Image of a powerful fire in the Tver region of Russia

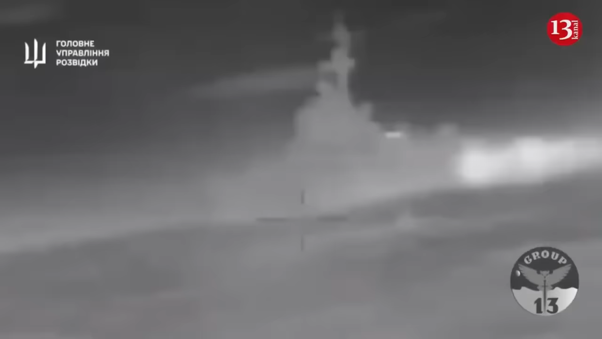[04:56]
On the night of February the 1st, Ukrainian forces destroyed the missile boat Ivanovets of the Russian Black Sea Fleet.
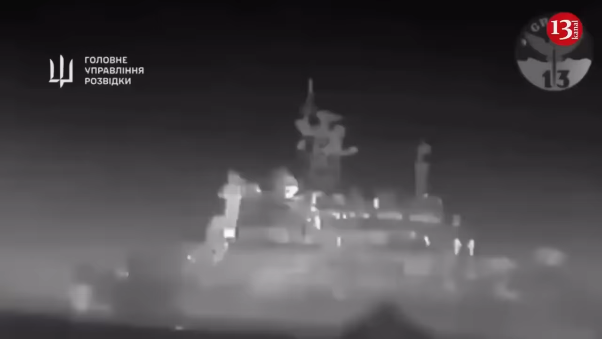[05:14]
Furthermore, near the shores of the temporarily occupied Crimea on February the 14th, the main Directorate of Intelligence and the
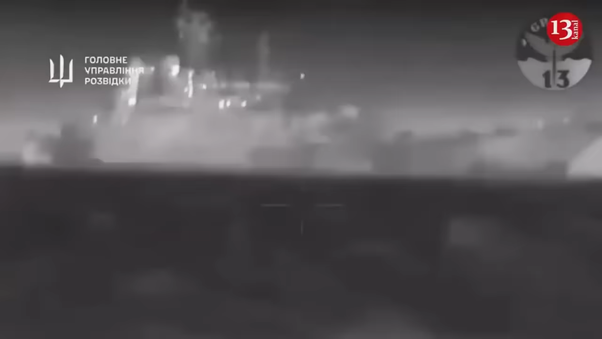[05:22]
Armed Forces of Ukraine destroyed the Russian large landing ship Cesar Kunikov near Alupka off the coast of Crimea. On the night of March the 5th, 2024, the Special Forces Unit,
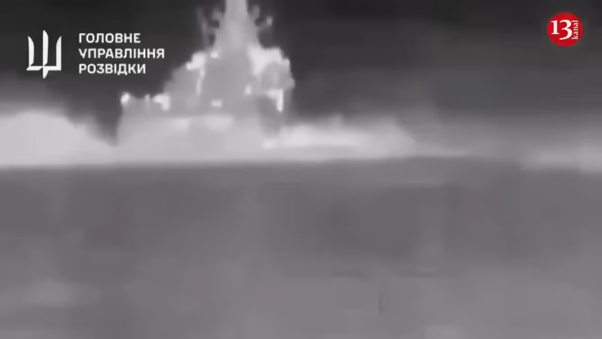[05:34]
Group 13 of the main Directorate of Intelligence of Ukraine, attacked the patrol ship Sergei Kotov of the Russian Black Sea Fleet.